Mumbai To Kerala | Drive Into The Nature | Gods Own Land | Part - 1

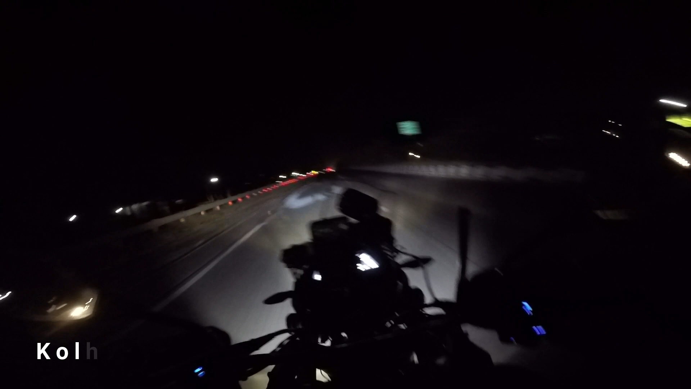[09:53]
पहुच्छ चुके है को ला पूर मजा आ गया को लापूर भी पता नहीं चल गया अभी पता नहीं कितना बज़रा है ताइम देख लेते हैं नौ बज़रा है
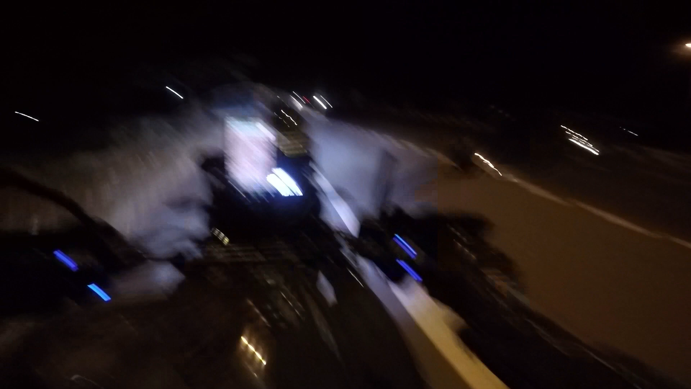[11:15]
रोड़ पर अचानक से खड़ाया अचानक से खड़ाया और
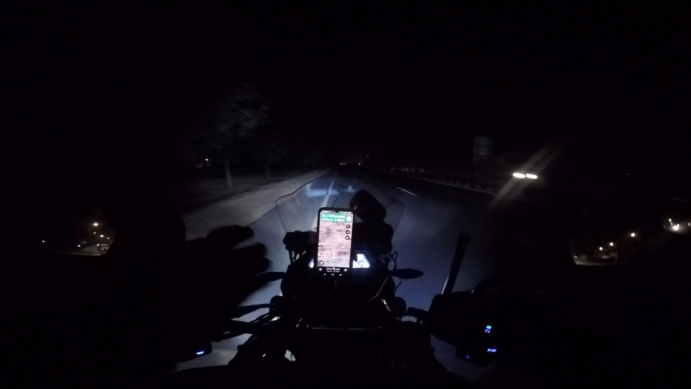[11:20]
गाड़ी अचानक फिर बाद नहीं से चलने लगी नागिन जैसा हलके से खड़े में अभी कितना मक्षान हो गई बेलगाओ दोस्तों बेलगाओ भी क्रॉस हो गया अभी बज रहे है कुछ पॉन ही गया रहा तो एक गंटा दो गंटा लग गया बेलगाओ पोस्ते कोलापूर से बेलगाओ आते है तुम्झे
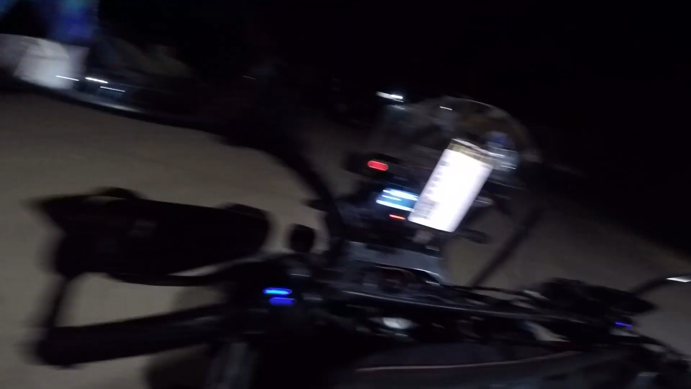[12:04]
तो 524 किलोमेटर दो तीन तो मैंने फूल कर लिया फिर से हमारे
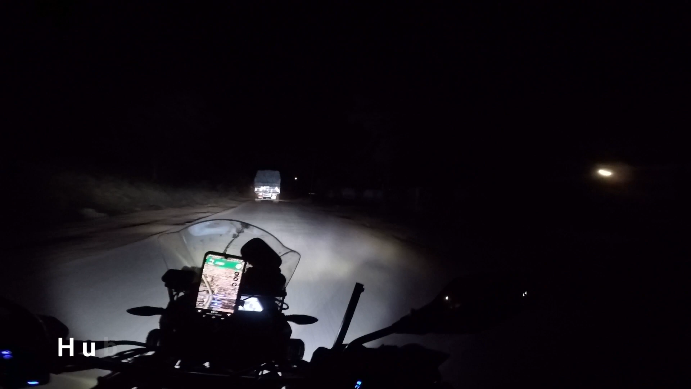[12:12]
राइट से में हुबली है अभी हम हुबली से हम जाएंगे राइट मार के बहुत गर्दन पकड़ लिये मेरी अरे
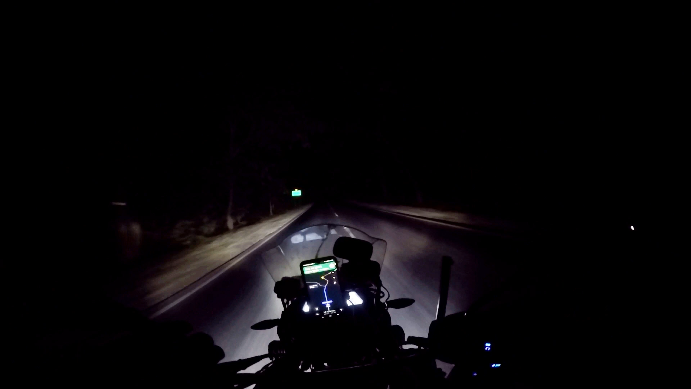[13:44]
बिकॉस अभी फिलाल तो मैं अकेला चल रहा हूँ और यह ट्रक्स आते तो थोड़ा सुकून लगता है
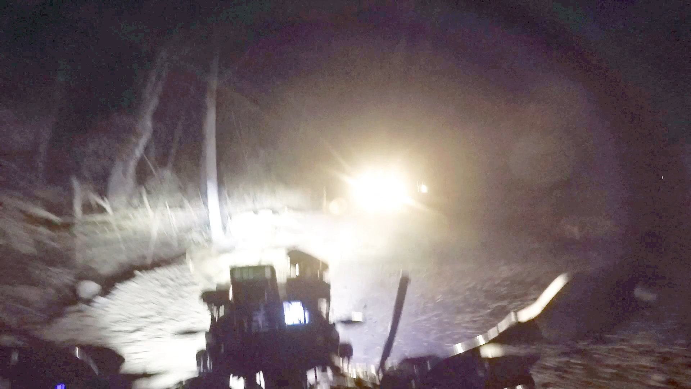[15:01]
कि ये क्या रोड का हल हुआ है भॉड साहब ये रोड कहा से कहा अ गया